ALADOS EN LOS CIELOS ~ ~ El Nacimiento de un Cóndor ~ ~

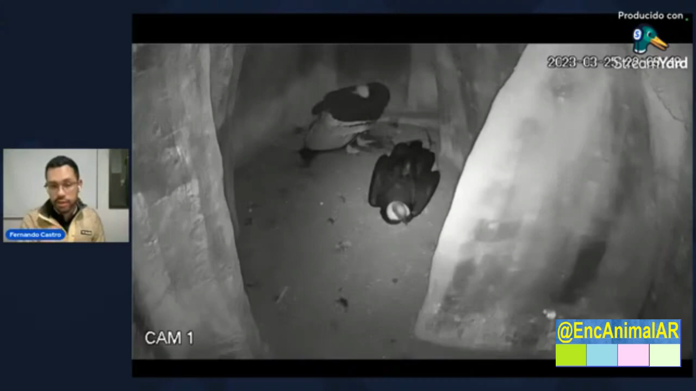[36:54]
comienzan estos cortejos un poco más intensos, ya para marzo uno comienza a ver las montas, esto cambia mucho dependiendo del clima, dependiendo de la altitud, de la zona del país, pero bueno, aquí para Bogotá, para el Parque Jaime Duque, está funcionando de esa manera. Y eso hace parte de toda la observación que hicimos. Luego de todos esos años de observación, el año pasado, en marzo, el 25 de marzo,
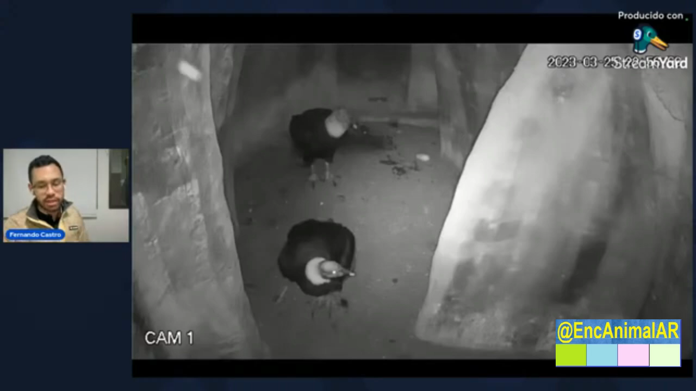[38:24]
especialmente las aves la extraen de los huesos largos. Y entonces en ese momento, después de la postura,
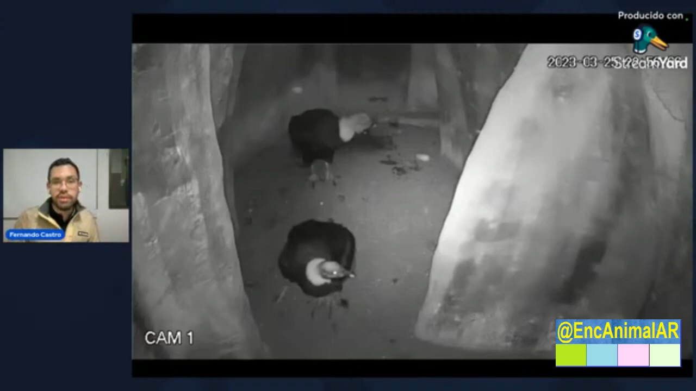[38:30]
es el macho especialmente quien comienza a incubar, o al menos en el caso de esta pareja. Entonces ahí vemos cómo la hembra entrega el huevo al macho. Por supuesto, era la primera vez que ese macho veía un huevo. Entonces estaba muy, muy sorprendido. Yo creo que tampoco se lo creía, nosotros tampoco. Y ahí empezó ese proceso de incubación, digamos que natural por parte de los padres.